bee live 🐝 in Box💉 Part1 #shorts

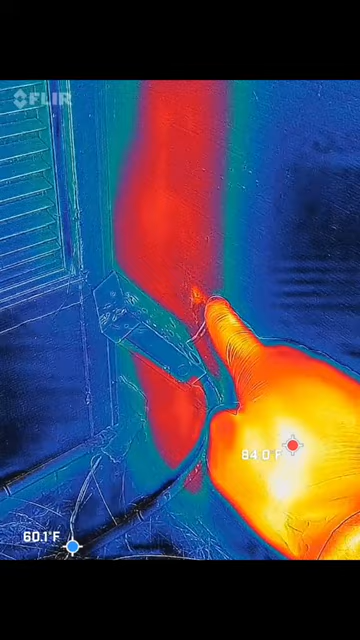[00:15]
their hole is their entrance and then it goes off to the left side almost to the framing there so
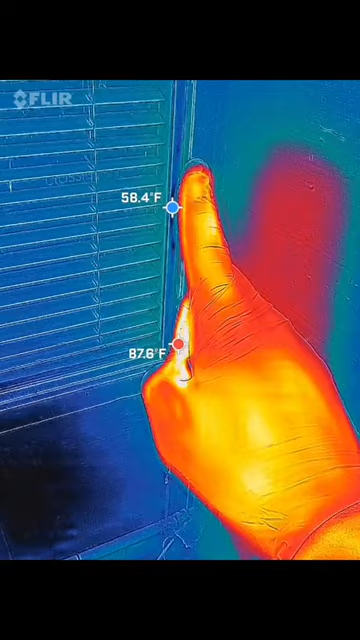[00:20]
that is a big hive let's see what we got